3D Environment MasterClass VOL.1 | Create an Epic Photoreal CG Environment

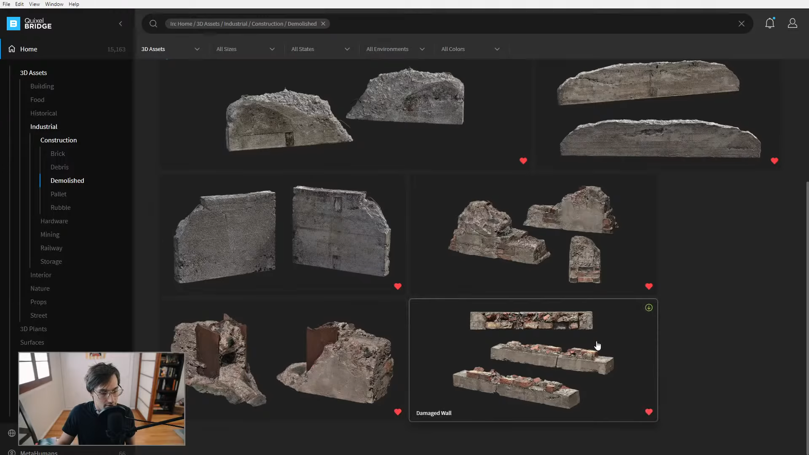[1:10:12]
Okay, let's go to rubble. Yes, please. Concrete pile. Yeah.